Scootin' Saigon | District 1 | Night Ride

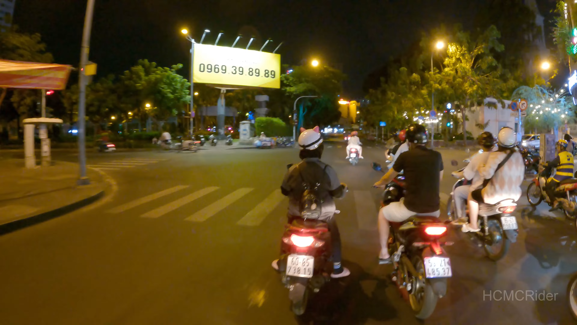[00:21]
that lady does not have a light on her front, so yeah, she gave the universal signal of like, you don't have.
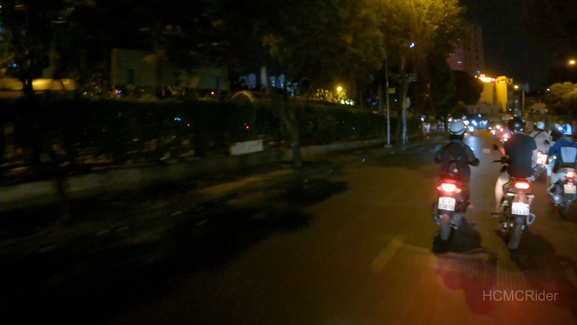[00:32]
So oh well, anyway, today is gonna be a night ride. Gonna ride around District 1. Right now we are in District 3. See what we can see, have some fun, talk about some random things, you know, stuff like that.
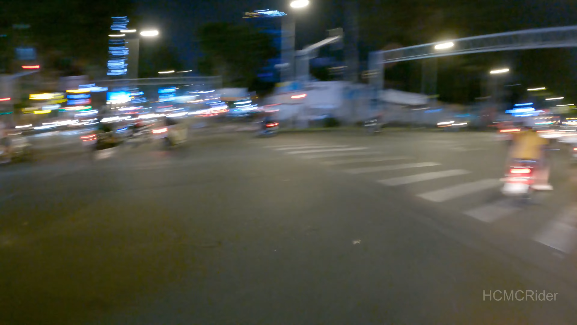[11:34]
And that was the whole street basically. There is more coming down here, but definitely not as heavy as the other places.
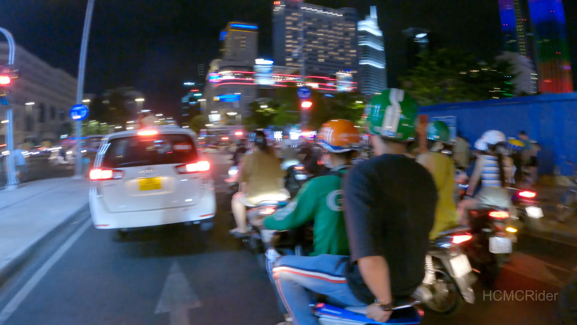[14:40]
You go down that road, over there, and that's Buivin. Right now we are heading towards District 1 City Center. This is where all the locals technically go, as well as,
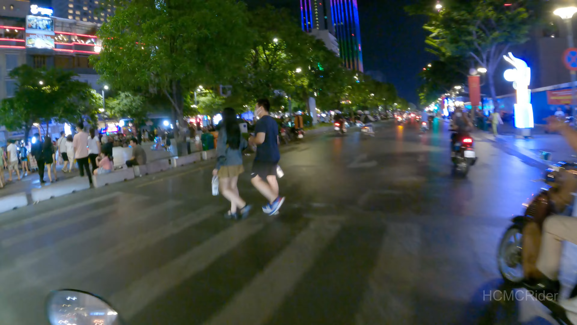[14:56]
ooh, really nice cars, supercars over there.
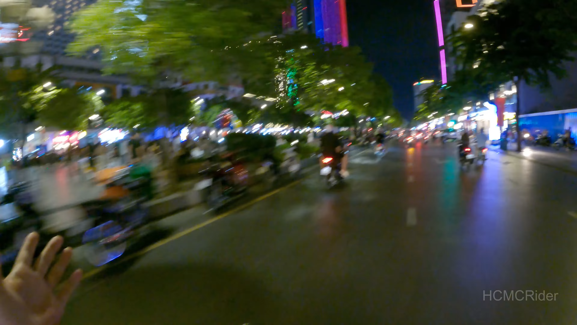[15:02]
This is all where the locals tend to go more often than not, because it's quieter. It's more family friendly, let's just say that. So what you see ahead of us used to be a big blocked off area. We'd have to turn right here,
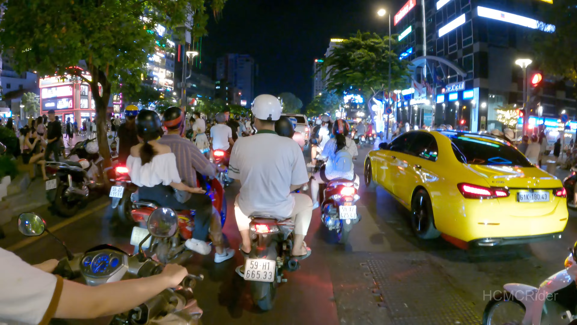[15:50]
But that is Bintan Market right there. Really big market. You have the Tesco Tower, which you can kinda see right there. But I'm gonna try and get down. Basically, I'm curious if you can, because usually at night they close off the road that goes around like Hun Hue.
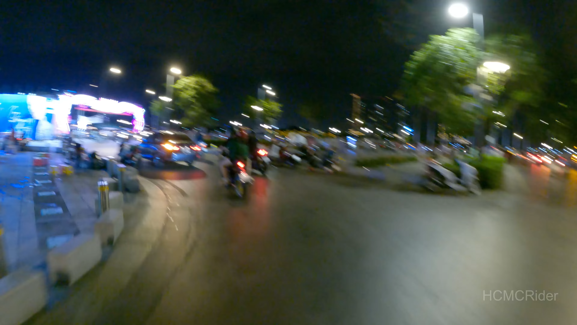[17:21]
But we're gonna see. We're gonna see if the... It looks to be open. Looks like it's open right now. So up here we should be able to turn right, and I'll do like a couple circles around, but this is Nguyen Huy Street. Basically your big walking square.
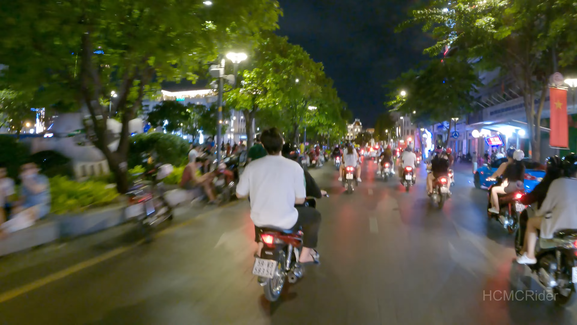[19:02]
to go to, take pictures, hang with friends. And this is on a Tuesday night, and there's this many people on a Tuesday night.
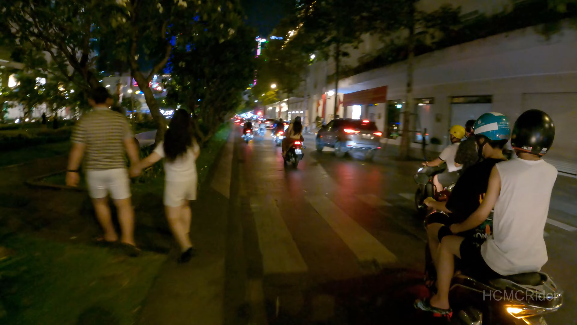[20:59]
a lot of the big historical buildings are French architecture. So as you can see, really popular area. There's Batesco Tower. It's kind of hard to see it. I didn't get a good angle at it. Whoops. But we're heading to the middle.
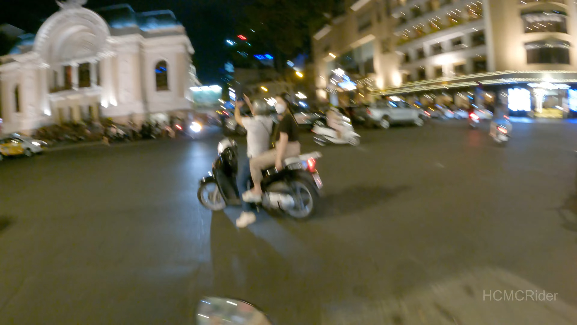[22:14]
A lot of traffic, a lot of people, might I say. A lot of people. So yeah, they turned on the lights for the Lotus.
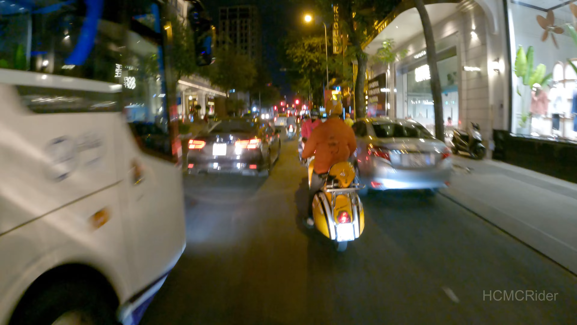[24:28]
And there's a lot of traffic. I'm sorry.
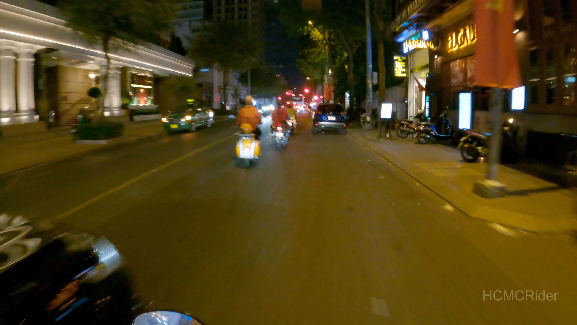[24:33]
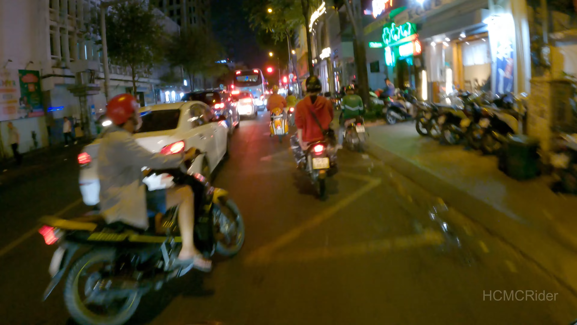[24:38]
So here is that Lotus roundabout. Cool roundabout.
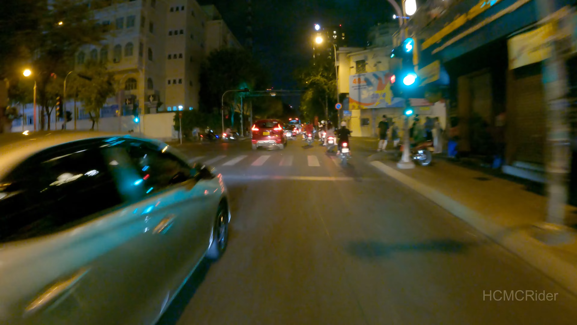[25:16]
Or at least underground, because there's a station right there. But this building straight ahead of us is the Opera House. Super cool building. As you can tell, a lot of people come here to take photos of it.
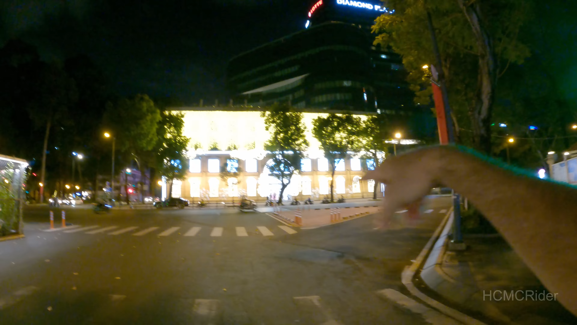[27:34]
We'll see. I have an idea. It's gonna take me a minute to try and figure it out. But I have an idea on how to get there.
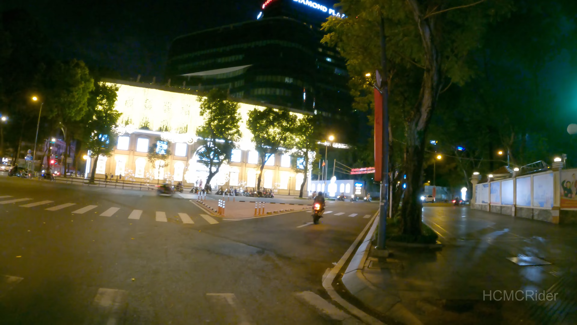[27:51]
So the person on that orange motorbike that went by us earlier, see if I can get behind him, or at least you can see him. So you see the orange motorbike? They are like tour motorbike people. You can
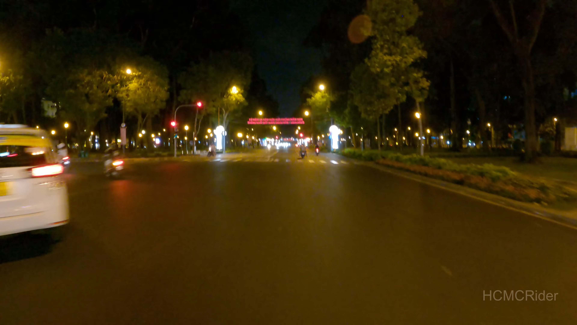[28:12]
hop on a motorbike with them and they'll take you around the city and basically do what I'm doing with you right now. Just kind of take you to different locations, talk to you about them. Pretty sure most of them speak English well enough to be able to convey information at least. Don't remember what road to take here.